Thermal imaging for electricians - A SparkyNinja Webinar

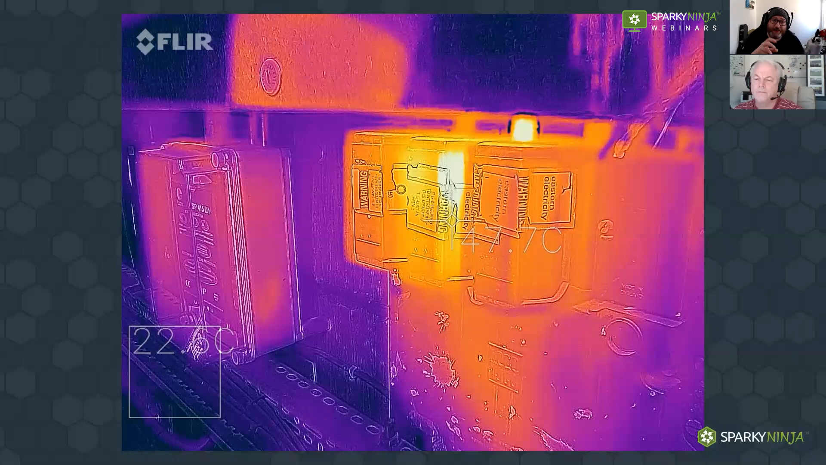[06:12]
to the demand we may need to then take temperature measurements from the cables and that does require a little bit of understanding on how how to actually use the image and this is where we go from just being able to unpackage it and use it to then just having a little bit more of an understanding on that okay so as i say uh it's really really developing now we've got the floor one and the floor one pro which is even a higher resolution than than this c2 this c2 i carry around um i could get i can probably grab a floor one i'll probably upgrade it to one of those the floor one pro next time i grab this because when i walk around with clients and i do um consultants and i do systems of work and i do
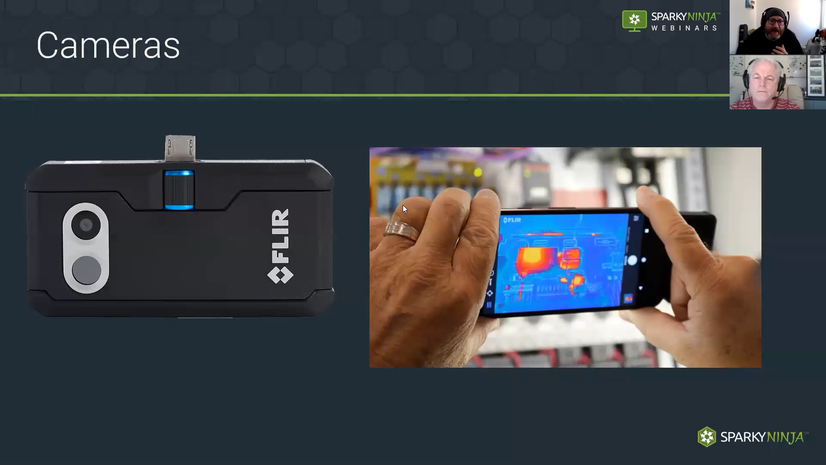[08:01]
but um i i know flute cameras are very good this is this is uh i just have floor imagery that's all i have for available to me um you know do get your hands on a variety of cameras before you do invest if you do choose to invest on this the floor one pro and the floor one you can see here these are the ones that are readily accessible for you to just buy and plug in your phone you can see how the pro has a slightly enhanced resolution when you have a slightly enhanced resolution you can see there is just more information in your image
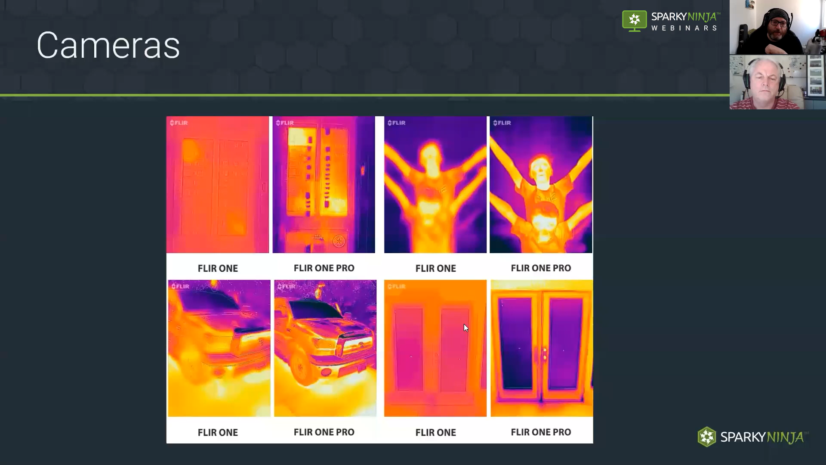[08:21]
for you to then deciding it's i mean this this panel's a pretty good one you can see there's lots more information with a higher resolution um speaking about cameras however you know five ten years ago this technology was pretty much out of the reach for your typical toolbox it was a invested technology and it would take you a long time to kind of pay off a camera i trained on the e60 which is one in the middle here which a number of years ago would have cost some would have cost
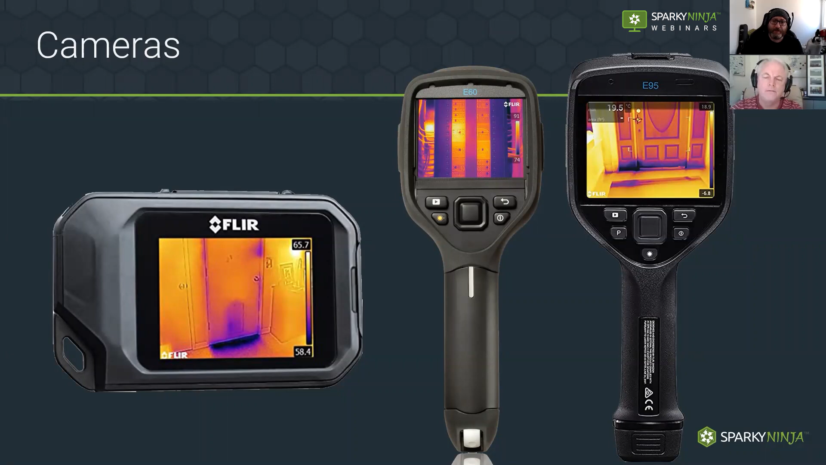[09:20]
next because uh depending on if if some contracts arranged that we're looking for we're going to get upgrade for this to do the work uh and again that's 10 000 pounds but um you think that's a lot the the good images like this this is a high resolution image i've got some images taken from this as a gentleman who does great images um he does it full-time it's one of his jobs and he's level three trained as i say he's a one double two level three so he knows how to do the work but this is like 30 000 pounds worth of kit so it's good you know you can hire this stuff though uh but it's you know if you're going to start getting into it then start low and
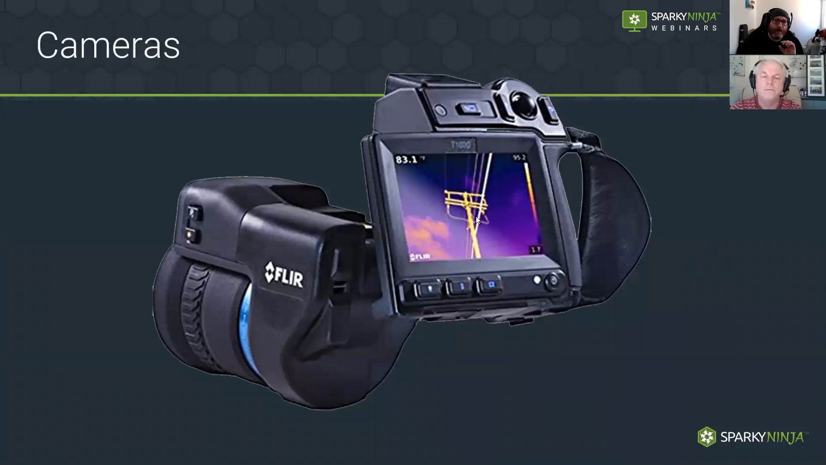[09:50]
then decide how much you're going to use the technology as you go okay so what is demography uh basically loosely translated it's science uh and that's what's great about it if you actually delve and study it you do you go back to school with science and physics and understanding of molecules and heat and convection conduction radiation it's quite fascinating but what we're
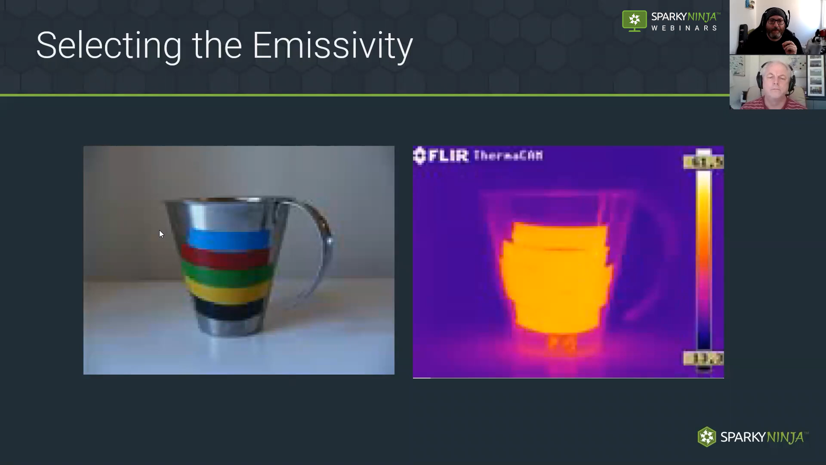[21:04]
than the shiny cup which is reflecting all of the other radiation at the same time so my camera can't detect the temperature properly on the cup unless i put higher emissivity material on there this is a this is um these these images i did on my thermal imaging course a number of years ago with the e60 so we have three cups here they're all stainless steel cups they've been added with what with uh hot room and cold water but the actual cups themselves if you look on the outside the cups don't really show much information that shows you one against the other this is reflecting this
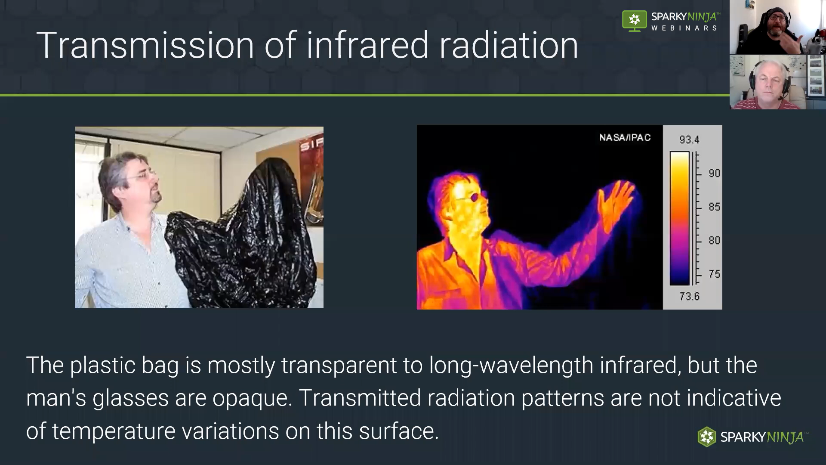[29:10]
explain how thermal images work may even remove transmission from the formula because it is many of the times not a problem the one that we do have to be aware of is this reflected apparent temperature or reflection so radiation from the room behind you from your environment will all be beaming in all different directions all scattered around and it may then hit your target and reflect back into the lens of your imager so you see here's an image of a board this board was taken this this camera this again this is just this is just a a um qualitative analysis it's just basically a sample shot
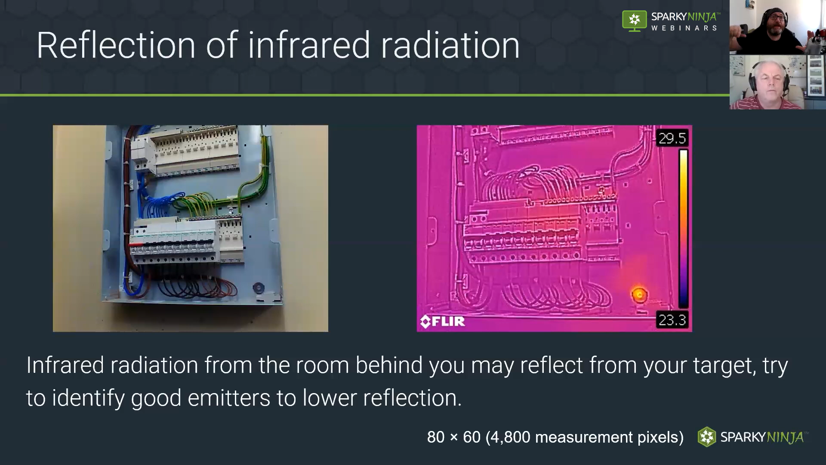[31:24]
reflecting the radiated infrared energy from behind us and we quantify that in our data and we say oh that's warm it could be that actually no it's just reflecting a pipe so we must understand the behavior of reflection in your thermal imaging there's another example of that here just a control panel these coils and these contacts run warm great it looks very interesting but you know it's it's just this is this is a very key point for me to make right now anyone who does thermal imaging needs to know how to safely carry out thermography how to safely set the camera up and use the camera and translate the information but they
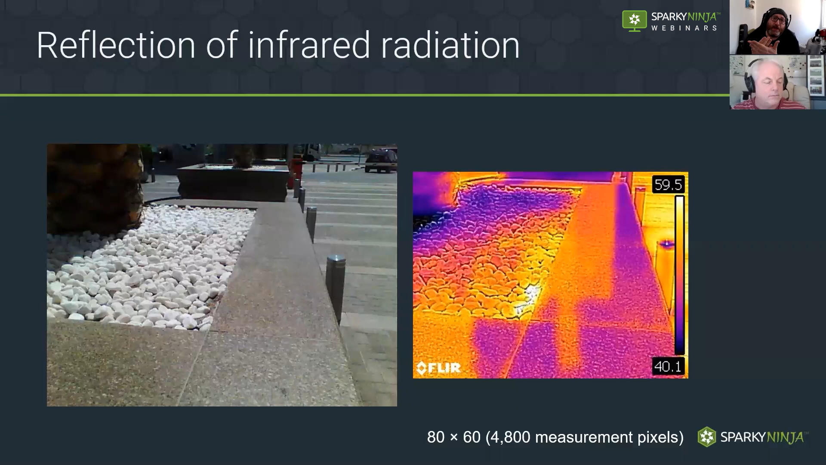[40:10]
see what you can see move with you that's picking up reflection things that reflect you want to either remove or we need to find a way to measure which we're going to show in a minute as one of the standard methods so to conclude with these three things our camera is going to collect information which is emitted from our target